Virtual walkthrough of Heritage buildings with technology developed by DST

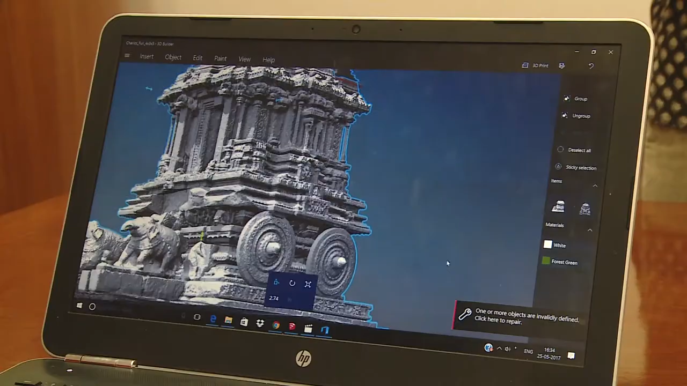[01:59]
For the replication, first the computer models of the Humpi temples were designed with the help of their pictures and maps.